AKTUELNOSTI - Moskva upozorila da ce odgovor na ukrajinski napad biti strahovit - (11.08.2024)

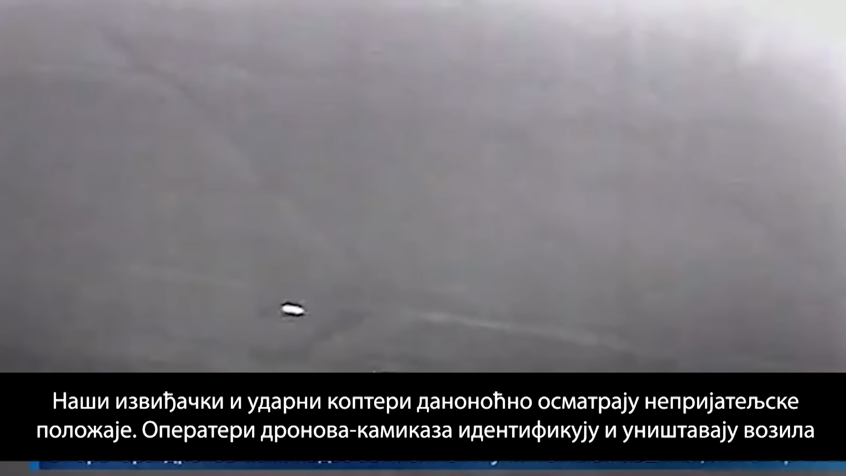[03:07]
Поражение цели нашими Су-34 фиксируют уже с беспилотника с тепловизионной камерой. Наши разведывательные и ударные коптеры днем и ночью наблюдают за позициями врага.
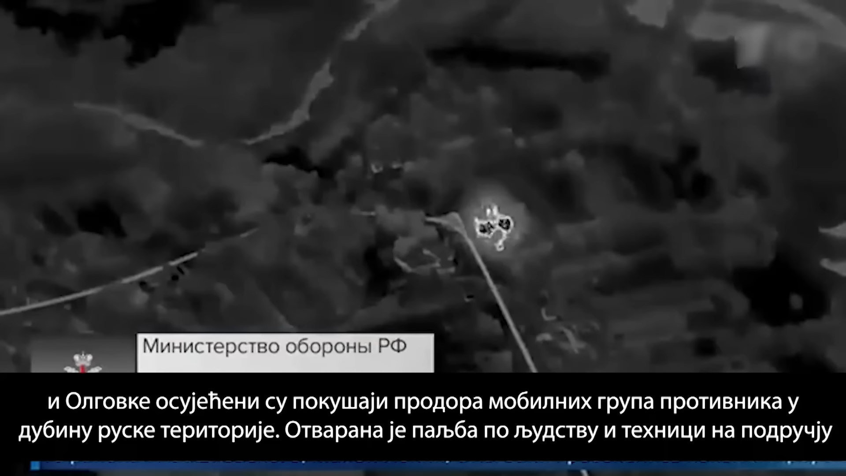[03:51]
Ольговки пресекались попытки прорыва мобильных групп противников вглубь российской территории.